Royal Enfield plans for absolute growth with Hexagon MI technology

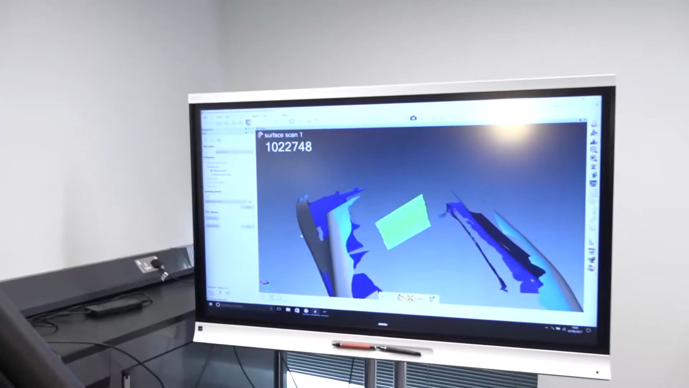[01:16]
It allows us, when we're scanning full-level bikes, for instance, for full-size bikes, it allows us to get into some really quite tight corners and areas.
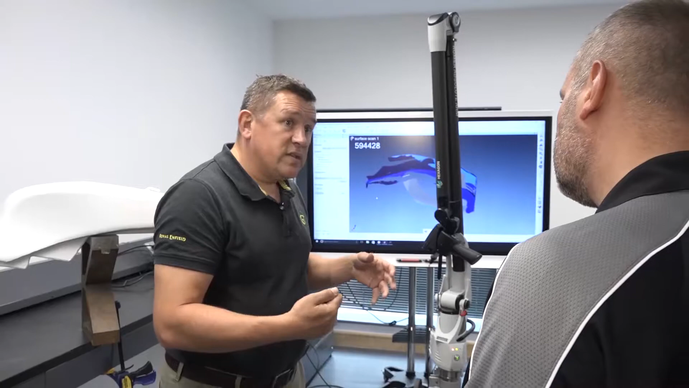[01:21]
That was one of the reasons. Other reasons are, and specifically for me, is I can calibrate this unit.
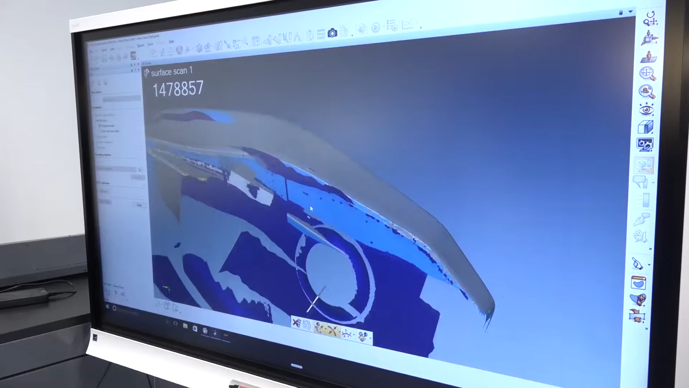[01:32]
So if I have any concerns, when I'm measuring something, one of my first instincts is always to make sure that you check the quality or the accuracy of your measurement. The old adage is, measure twice, cut once.
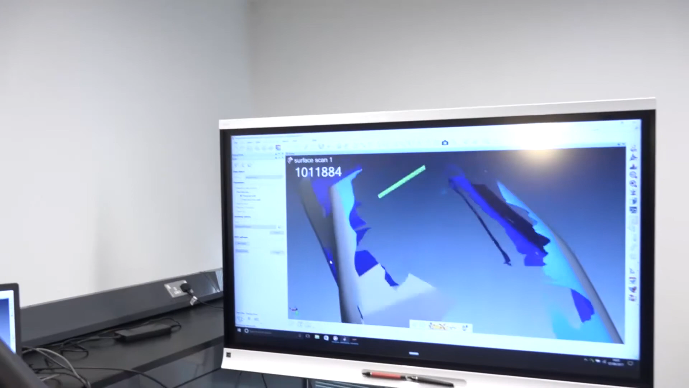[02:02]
It allows me to go straight to the calibration unit, check that calibration, and it removes that point from my calculations.